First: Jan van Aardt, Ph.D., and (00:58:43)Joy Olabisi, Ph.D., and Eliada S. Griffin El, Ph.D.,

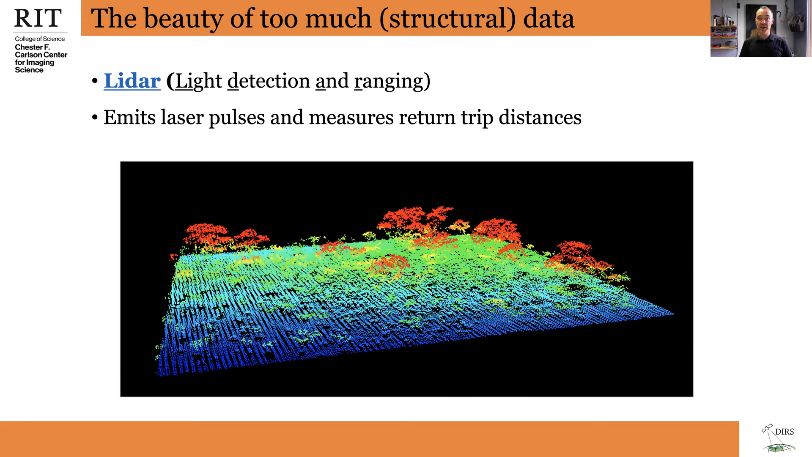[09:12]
And we'll talk more about this as we progress. In terms of ecology, I'm not an ecologist.
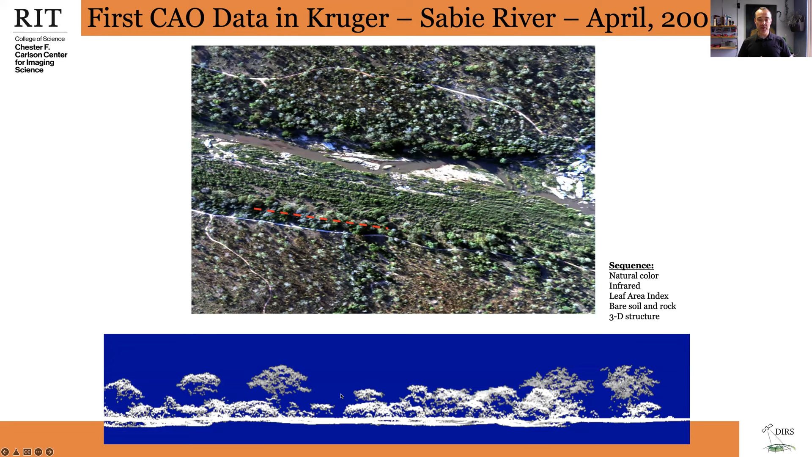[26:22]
And this is to me some of the most beautiful data. You can see the little points describing a tree, a tree canopy, etc. Here's that example I gave of actual lidar data in the Kruger National Park. This top one you can see sort of from a nice profile. You can see the soil or the dirt ground profile. You can see various sizes of trees and crown diameters and undergrowth, etc. And we can write algorithms to actually extract the 3D components and use things like tree height,
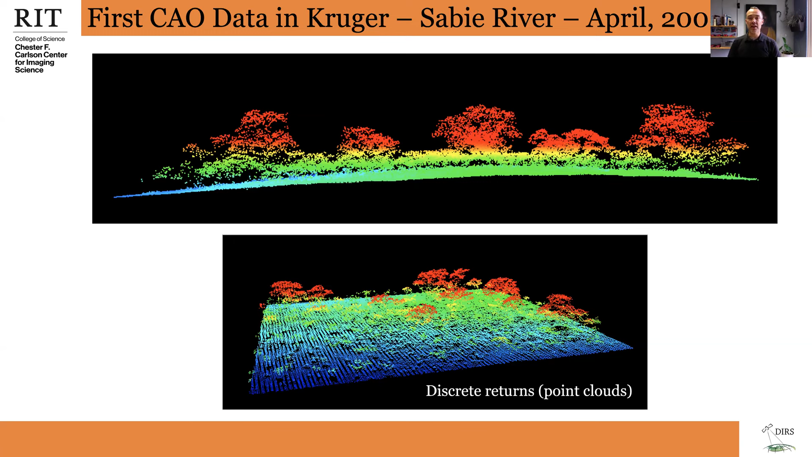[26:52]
tree diameter to model the biomass of the tree and map it across the landscape. And that's what I'm sort of showing here.
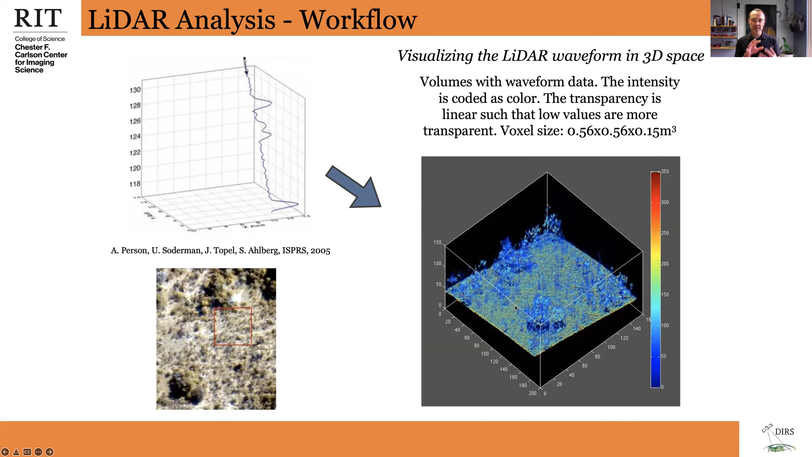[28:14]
So here you're looking at the intensity of the laser in 3D cube space for a landscape. And you can, again, you can see the trees. You can see the ground and the grass where it's lower. And it's just a beautiful way to look at the landscape in terms of 3D structure. And then, as I said, we use some of these waveform lidar metrics.
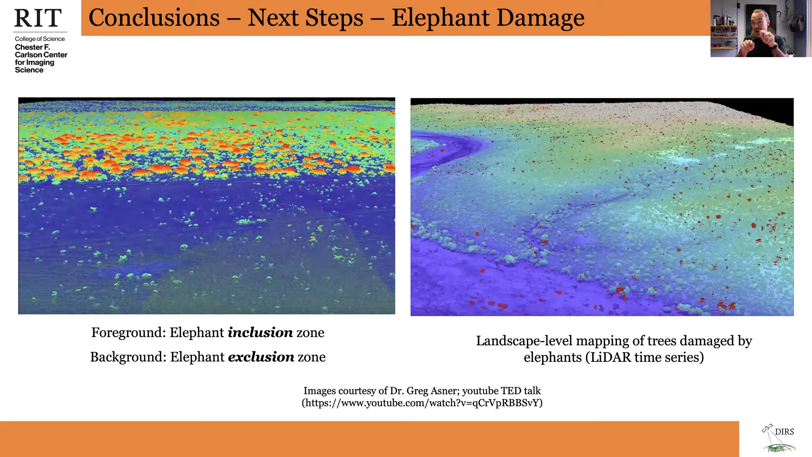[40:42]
And now you can plot and map in red trees that have been impacted by elephant interactions. You can see a change in the structure of these trees measured through a laser from air to sort of map the impact of elephants across the landscape, which I think is pretty fascinating. I'm sort of close to wrapping up here.
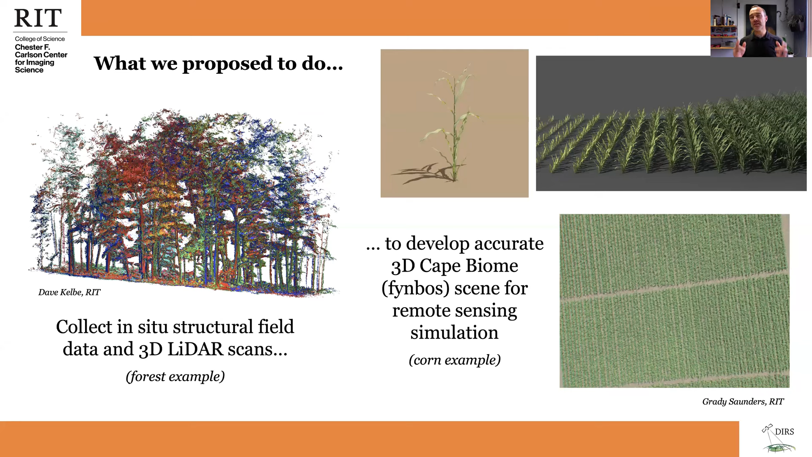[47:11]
We want to develop virtual scenes with the biodiversity, spectral diversity, structural diversity embedded in them and say what is the ideal sensor to actually assess biodiversity in a system like that. So that's sort of the projects.